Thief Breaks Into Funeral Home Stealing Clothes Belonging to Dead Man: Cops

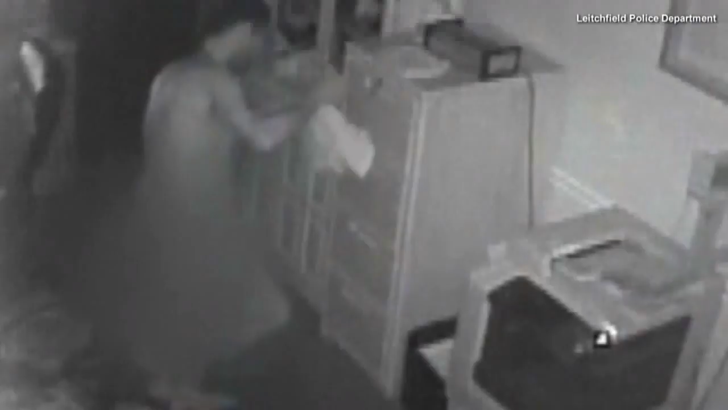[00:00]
This man seems to have no shame, because cops say he broke into a funeral home and stole clothes and jewelry belonging to a deceased man. The funeral homeowner says he didn't realize his business was robbed until he started noticing some things missing. When he took a look at the surveillance video, he saw this man rummaging through the office and putting on clothes that were meant to go on the body of a corpse for viewing.